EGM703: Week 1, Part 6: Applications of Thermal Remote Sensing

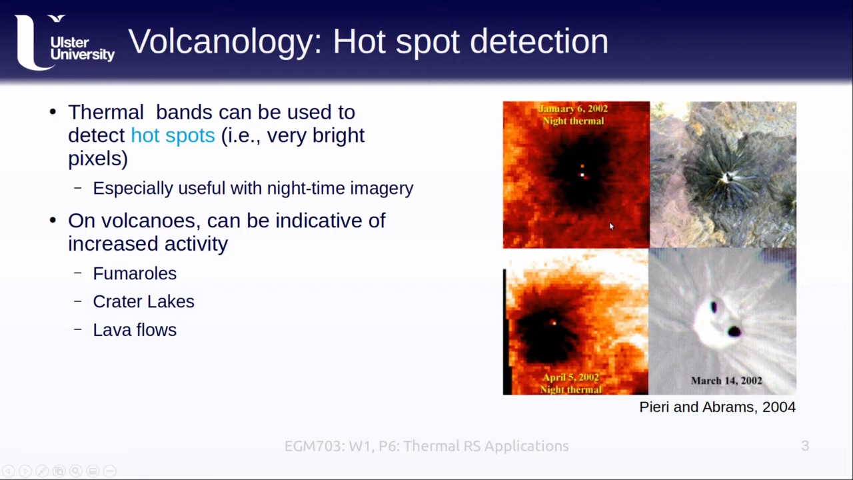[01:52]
They can also indicate crater lakes or active lava flows. The examples shown here are from Chiliques volcano in Chile, which started to show increased thermal activity in 2002, possibly indicative of increased activity before an eruption. As of now, at least, the volcano is still dormant.